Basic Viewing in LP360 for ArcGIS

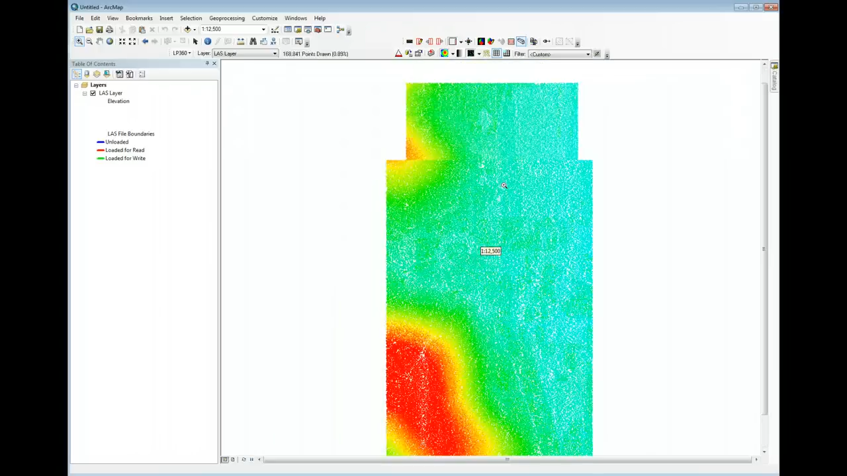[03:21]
You can also, if you have a wheel mouse, you can zoom in and out by simply moving the wheel on your mouse. Zoom out, pan, fit, so forth and so on.
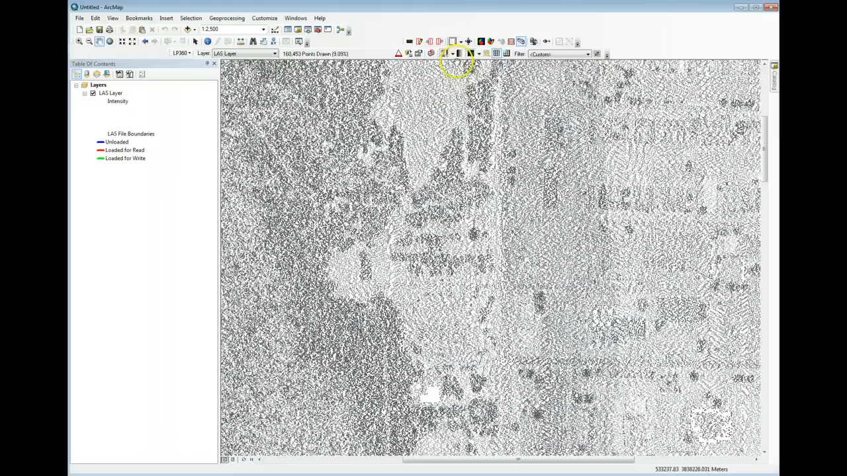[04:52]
So here we have the intensity of the return of the laser pulse. Now not all las files have an intensity value so if you switch to intensity and see only monochromatic colors or just a single color of gray then you'll know that your data does not happen to have intensity. We can display by return combination. This is very important in a lot of LiDAR analysis so I've got different returns being shown in different colors. I could display by point source and if I had an image loaded I could also colorize the LiDAR data or actually if I have
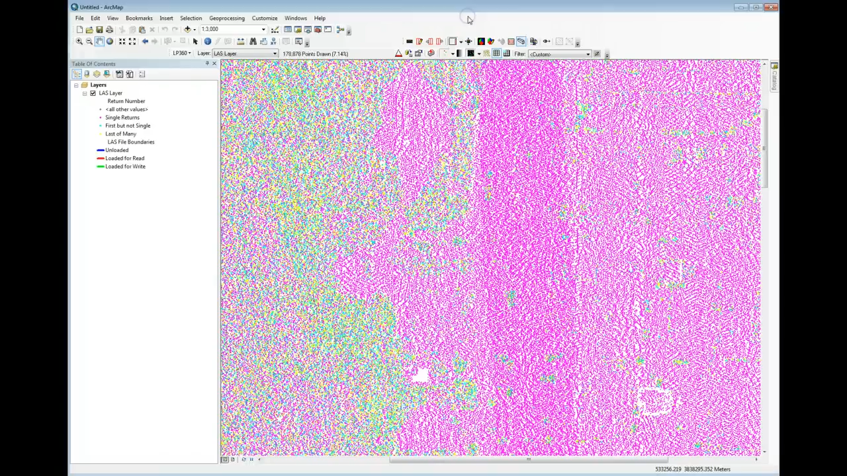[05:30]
RGB values encoded in the points I can display by color bands. This is not RGB encoded laser data. You typically see that more in mobile mapping. Now an interesting thing is modulation by intensity.
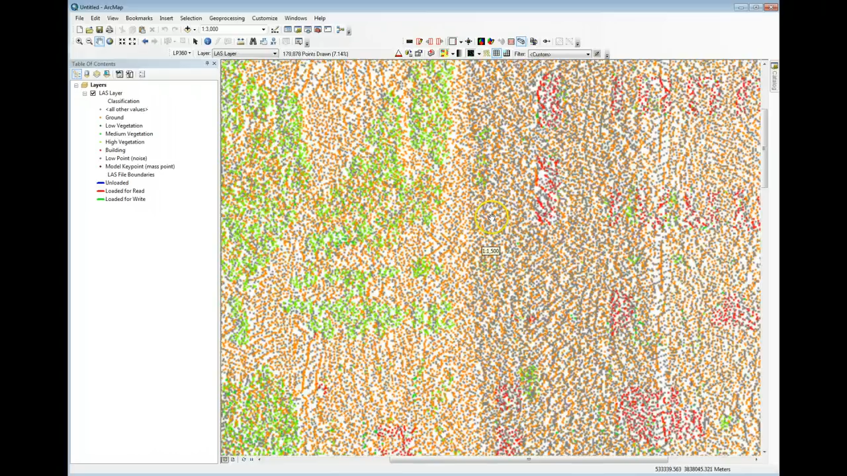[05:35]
So let's again look at color by class and I'm going to force the high resolution display and we'll talk in a moment about what exactly that means.
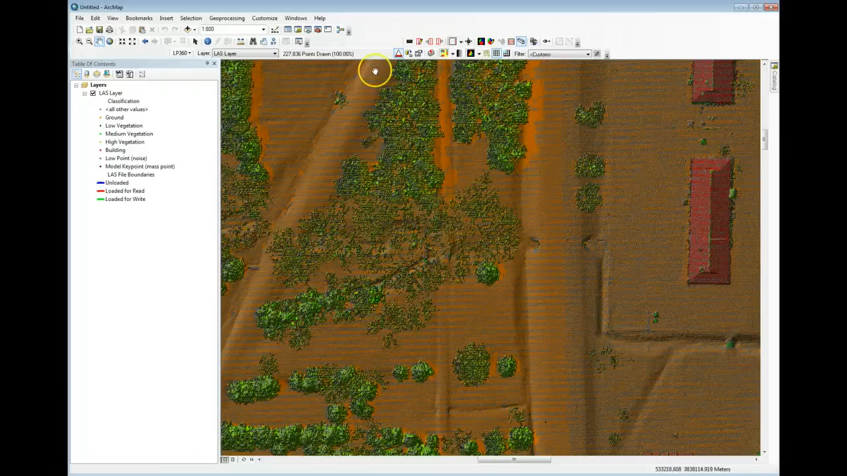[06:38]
some vegetation, some ground and all of this gray that you're seeing in the display are simply points that have not been classified. I can display by points superimposed over the 10,
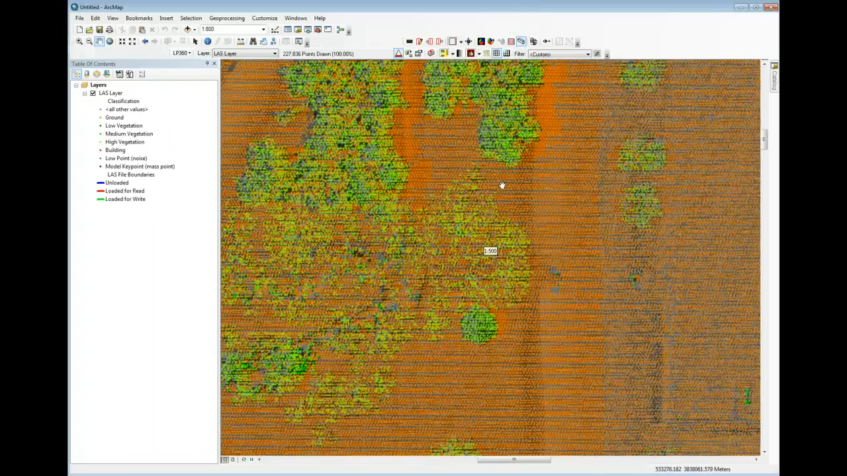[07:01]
good for some types of analysis. I can display the actual wireframe of the 10 and to make this useful I'm going to zoom in a bit closer on these points and I'll switch over to wireframe display and here you can actually see
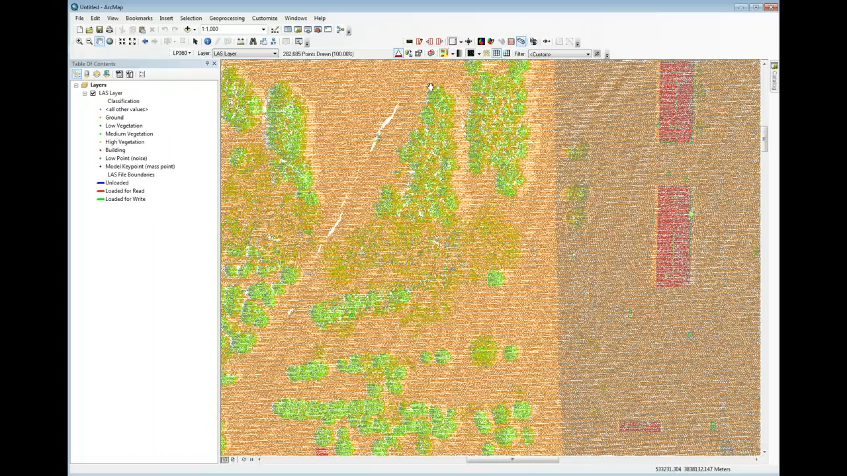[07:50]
There is a button called Force 100% point resolution and this button is used when we're doing overviews but you're
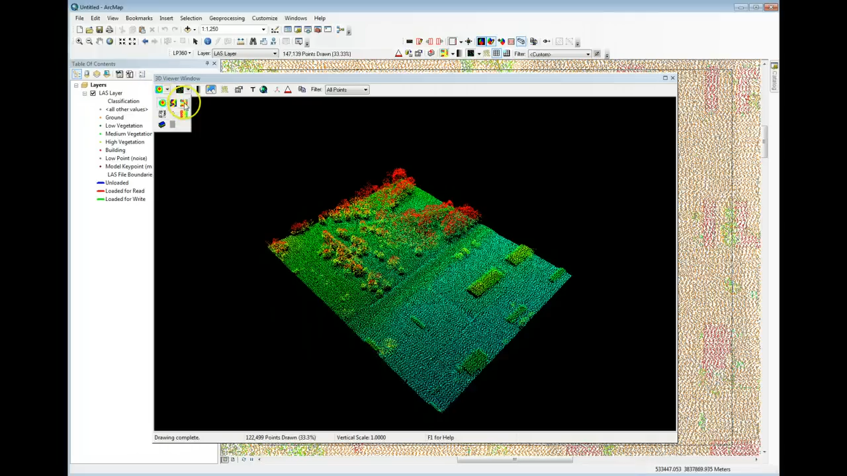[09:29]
The display modes are the same as in the map view so I can display by elevation by classification. I can modulate and now to manipulate this view the display controls are a bit different than in ArcGIS
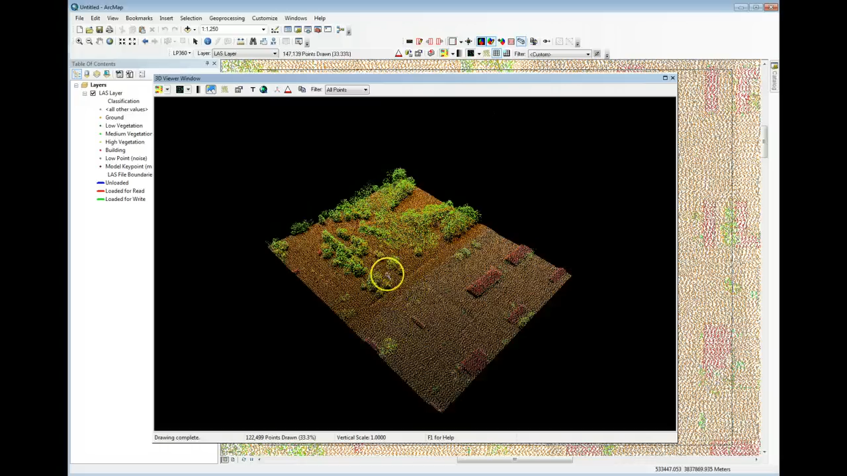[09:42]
hold down the left mouse key to zoom in and out so just hold down the left key and drag your mouse forward or back on your mouse pad for zoom.
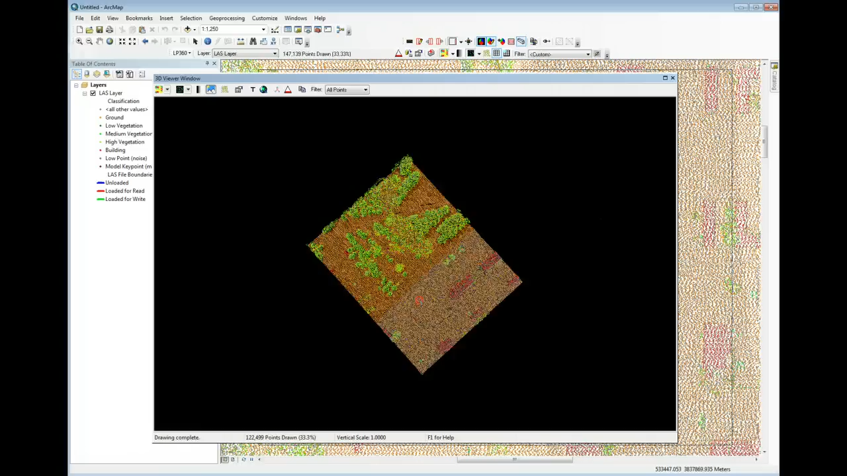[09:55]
Hold down the right mouse key to rotate the view and you can hold down both simultaneously to pan the view so this gives you
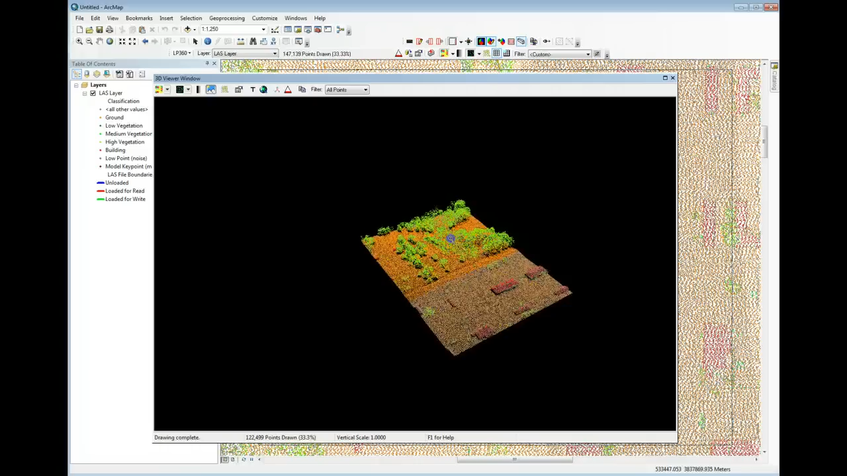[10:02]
manipulation control.
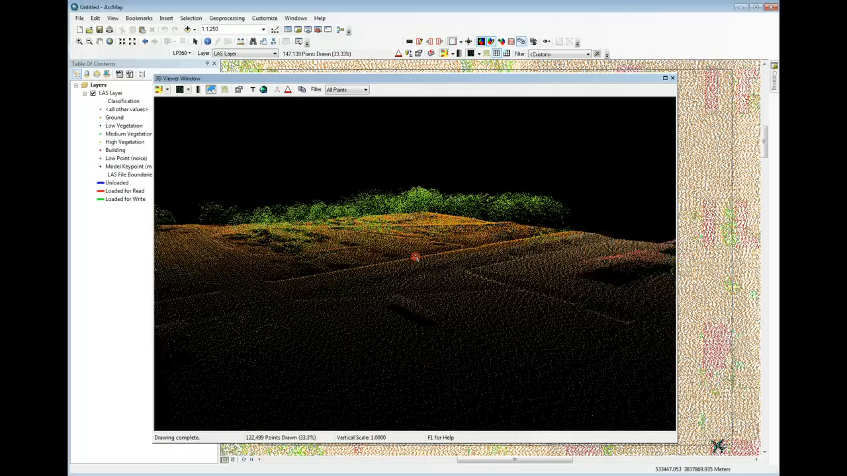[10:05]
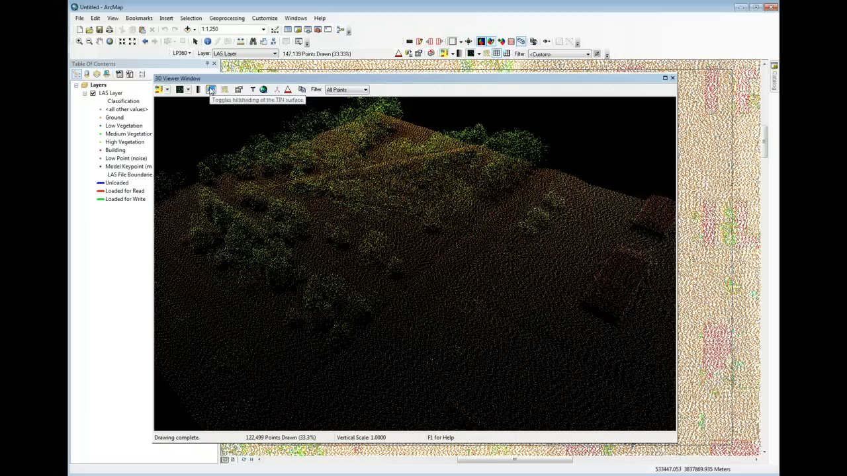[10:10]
We can hill shade this display if we're in a 10 display
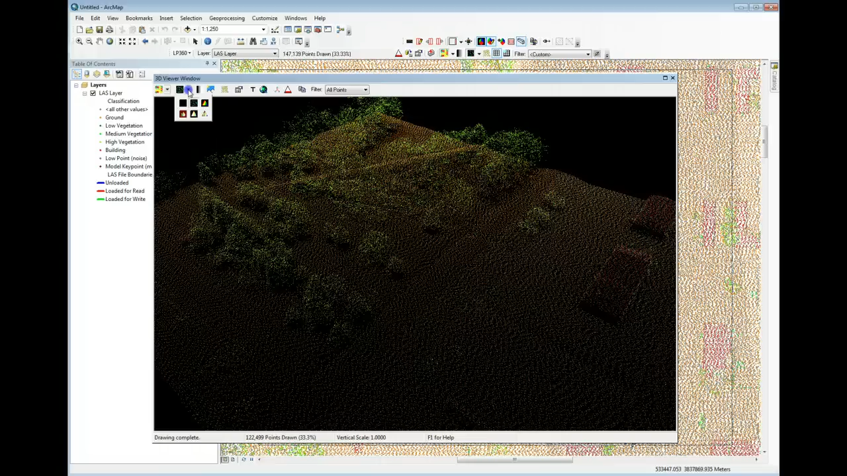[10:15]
so let's switch to 10 and
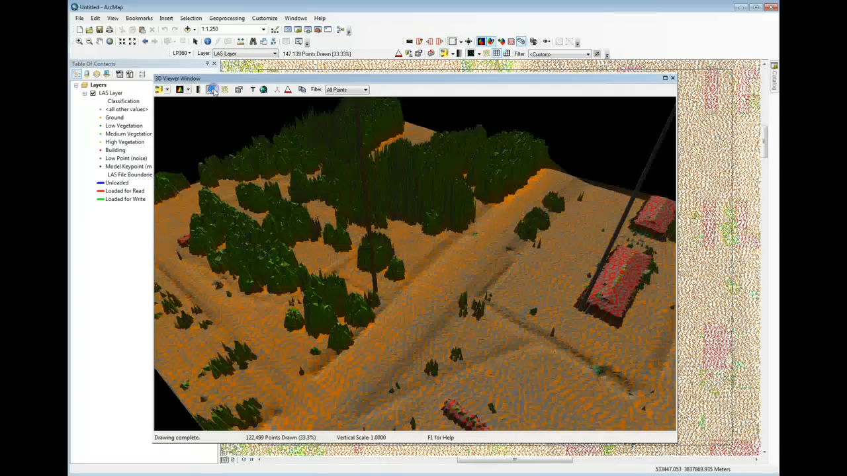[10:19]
we can do hill shade shading by turning this hill shade button off and on and finally we can also display contours within the 3D view.
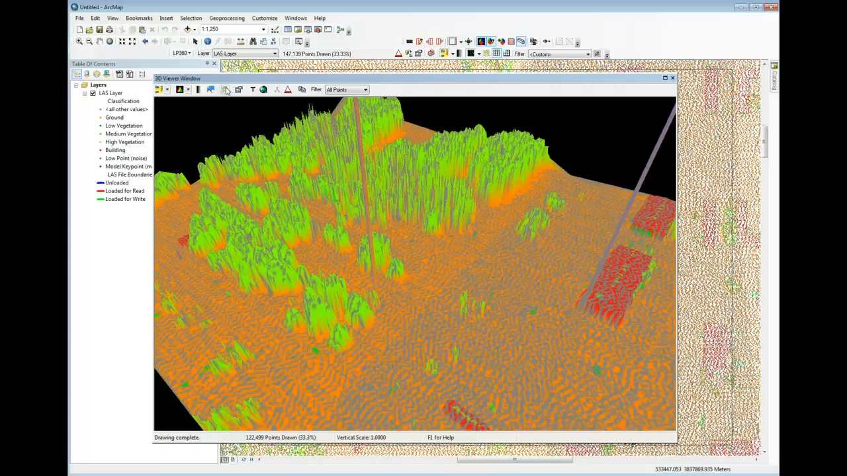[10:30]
Alright I'll dismiss the 3D view and finally we'll look at the profile view